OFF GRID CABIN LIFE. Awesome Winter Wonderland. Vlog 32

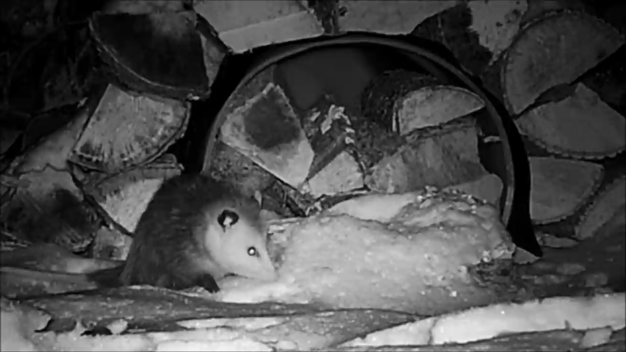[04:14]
well here's Mr. Grundy out in front of his possum hut and I think it's time for supper let's see what's on the menu for tonight ah this chicken bone looks tasty I'd say it was a good choice
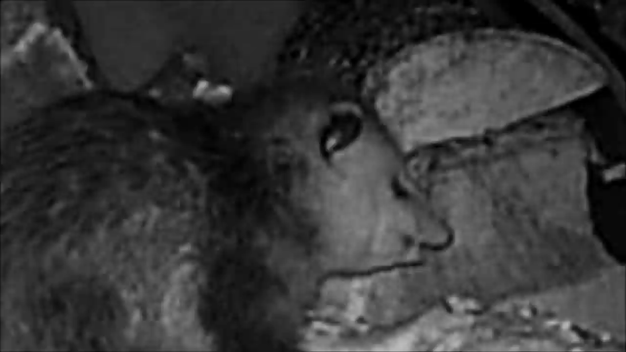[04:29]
with his belly full he wanders off to do his business
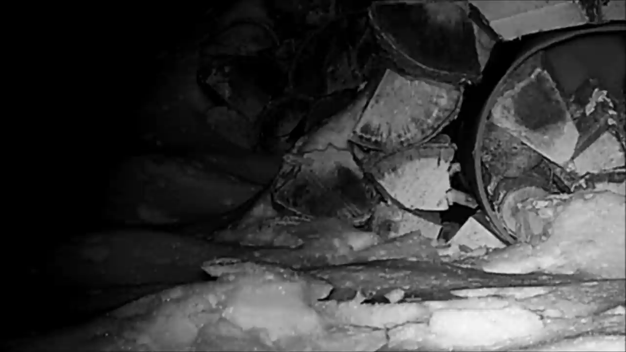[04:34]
but while he's away a weasel comes to call
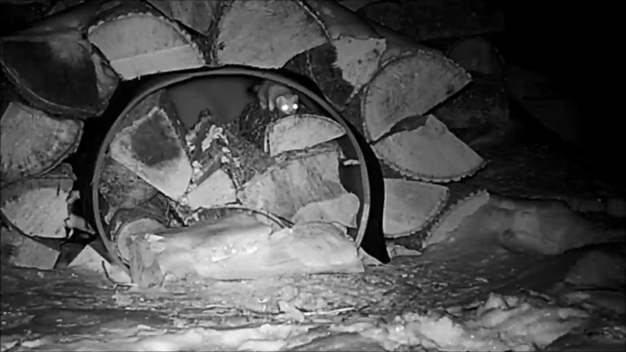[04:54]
uh oh someone's coming you better scram it's not Mr. Grundy it's a coyote and he's also taking an interest in the possum
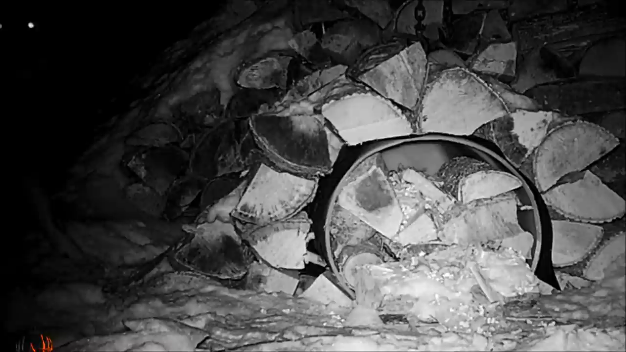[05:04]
hut and another weasel too a darker one is the weasel on the menu?
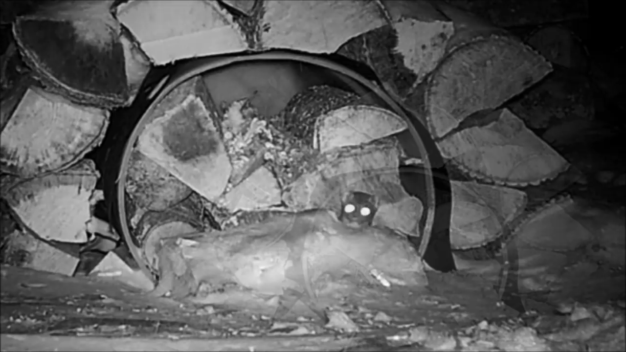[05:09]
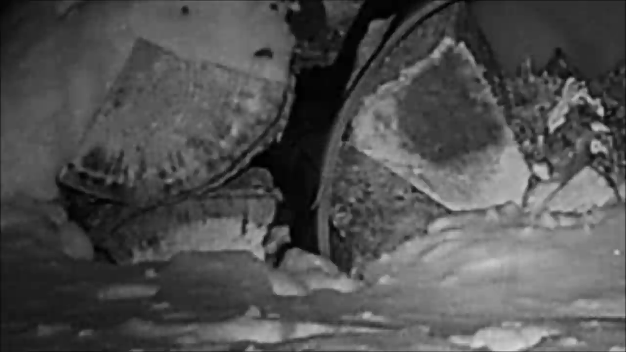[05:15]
periscope up looks like the coast is clear time to grab another quick bite but he's staying on guard
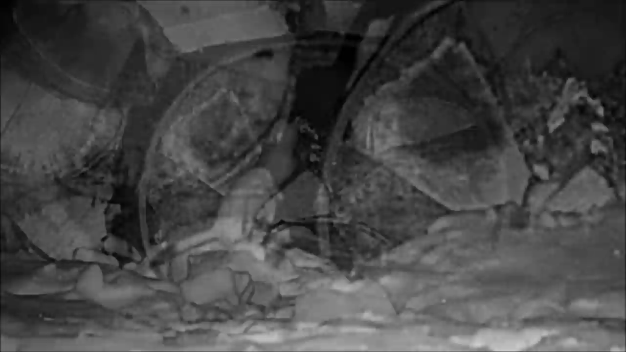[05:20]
it's a party of one but not for long Mr.
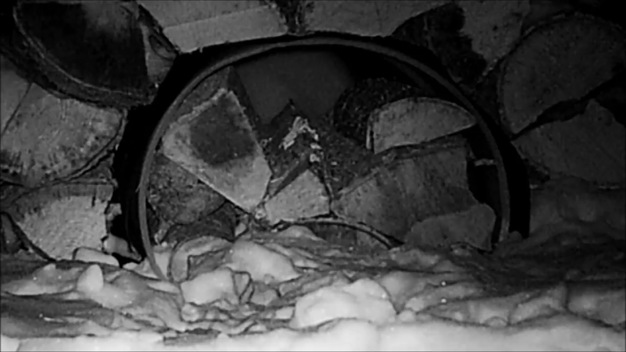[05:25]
Grundy's back and as he's settling in for a nap the weasel makes a narrow escape